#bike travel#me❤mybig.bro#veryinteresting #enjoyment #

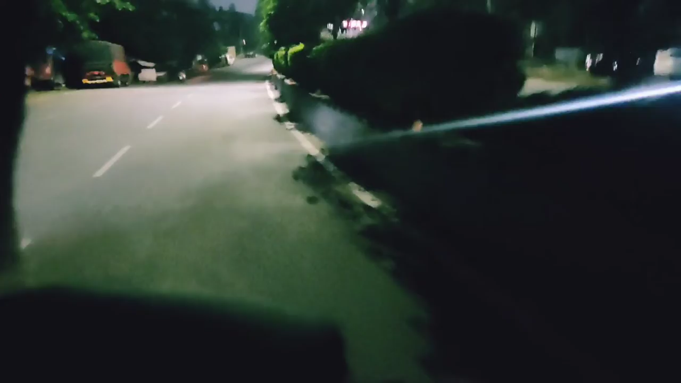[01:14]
हमारा गाड़ी देखो बिना पेट्रोल बंद होकर चल रहा है, अभी और जाएगा इधर।
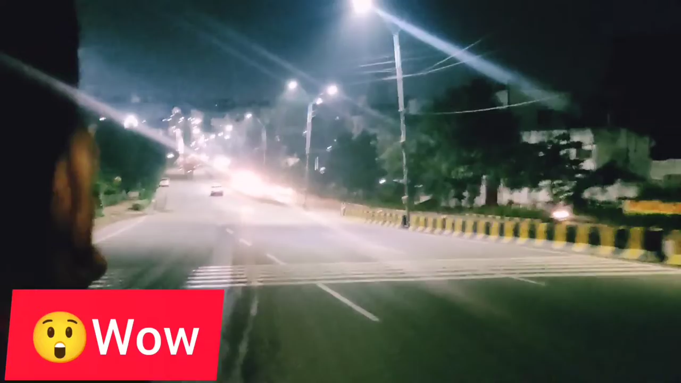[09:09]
ये तो रोड मान गया भाई, क्या रोड है ये नीचे से आओ ऊपर उठो, फिर ऊपर से नीचे गिरो। और ये सामने डंपर जा रहा है, रेती रेती आंख में आ रहा है।